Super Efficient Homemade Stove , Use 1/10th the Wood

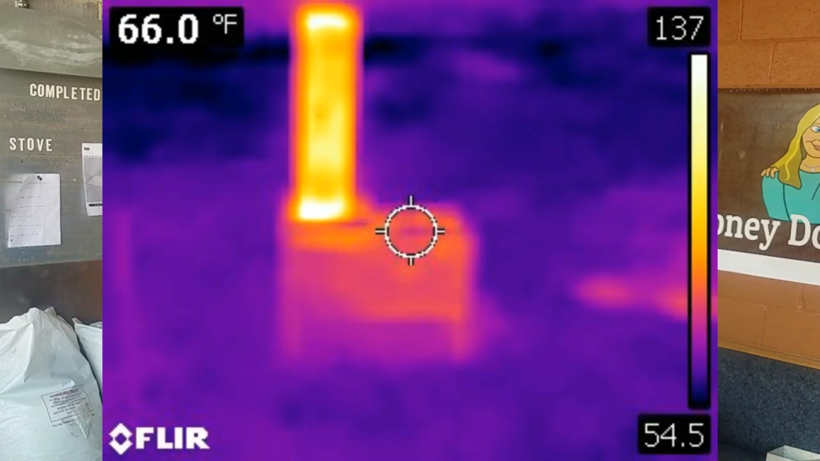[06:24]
On screen: spot 66.0°F
And so today I'm going to take you through a few things. We're going to go through the test results on the rocket mass heating system and some of those thermal images.